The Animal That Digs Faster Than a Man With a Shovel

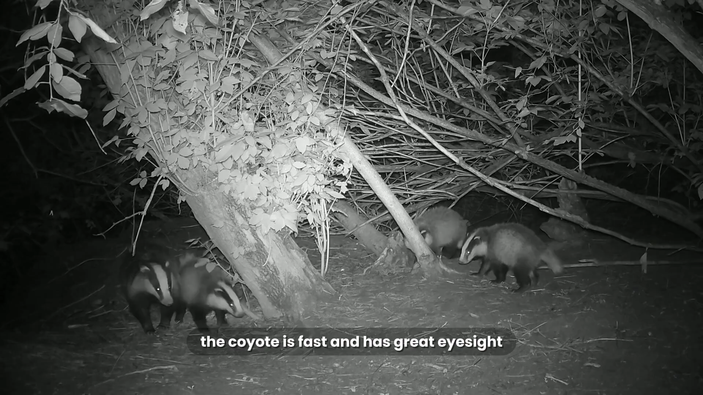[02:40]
The coyote is fast and has great eyesight, so it's good at chasing down prey above ground.
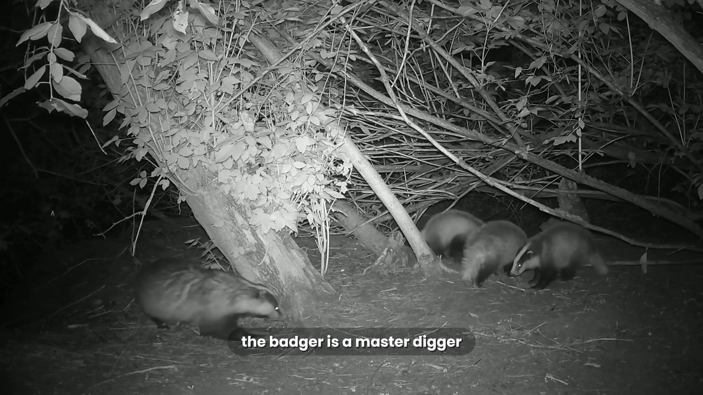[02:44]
The badger is a master digger, perfect for flushing prey out from underground burrows.
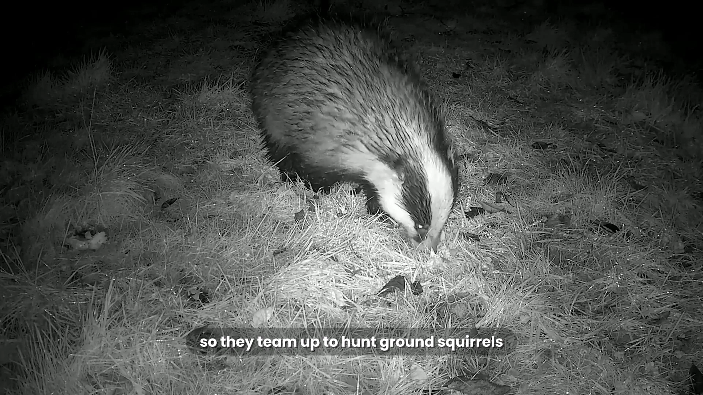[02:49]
So they team up to hunt ground squirrels. If the squirrel stays in its burrow, the badger digs it out and gets it.